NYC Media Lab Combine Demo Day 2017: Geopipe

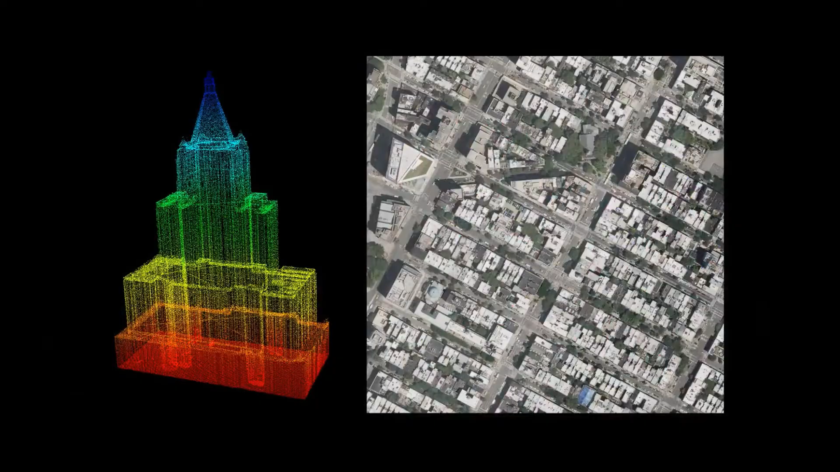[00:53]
What if it could be automatically understood and refined into high-quality context model?
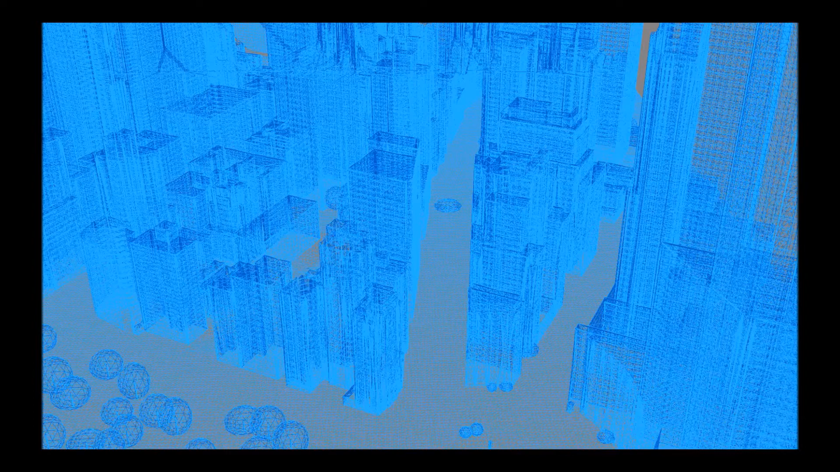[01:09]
We analyze the data on a large geographic scale and generate a semantic model of the real world.
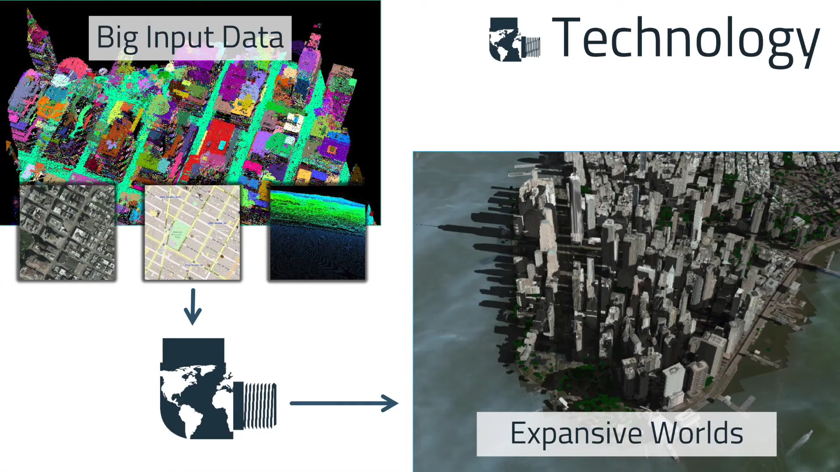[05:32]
So GeoPipe's technology works by taking a vast array of different input sources on a large scale, and we feed it through an algorithmic pipeline that utilizes machine learning techniques in a distributed system setting.